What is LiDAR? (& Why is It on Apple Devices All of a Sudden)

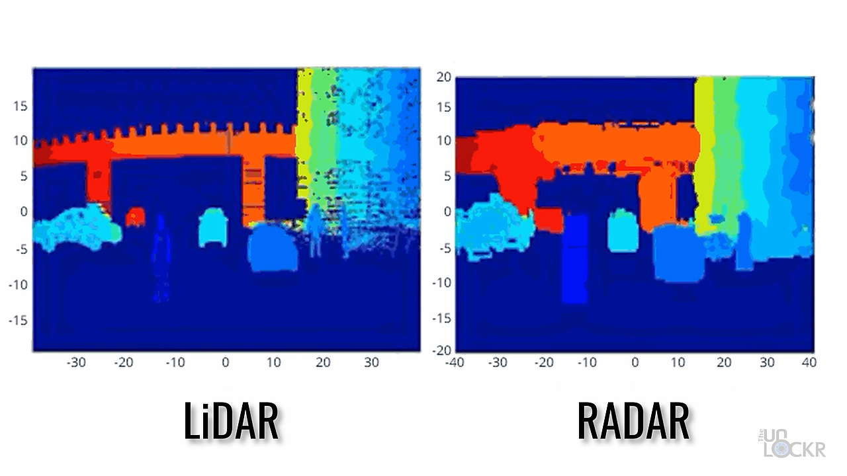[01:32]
whereas radar, on the other hand, sort of sees objects in more of block-like shapes. Because of that fact, LiDAR can be used to more easily determine things like, say, the way a person is facing, a hand from a face,
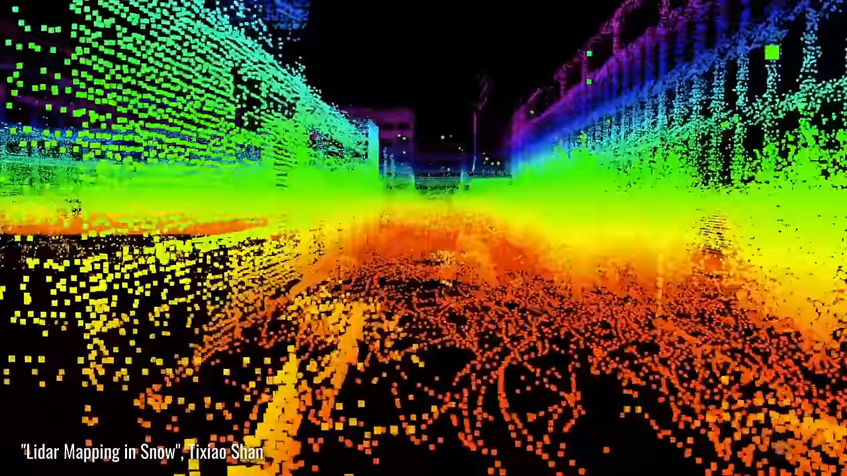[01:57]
It also isn't as affected by rain, fog, snow, etc., like LiDAR can be, since those things can interfere with light.